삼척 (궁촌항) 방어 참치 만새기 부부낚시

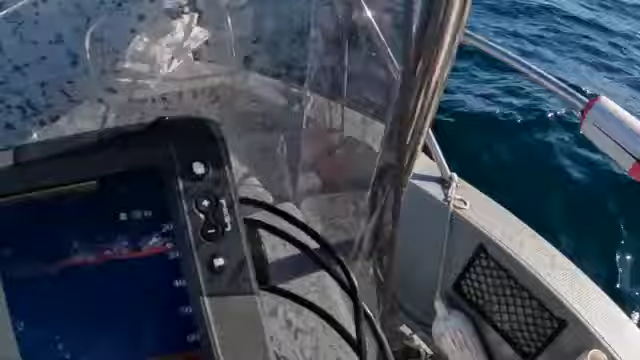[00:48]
자, 지금 여기 어근 보이죠? 어근 여기 25에서 30m 건 이쪽에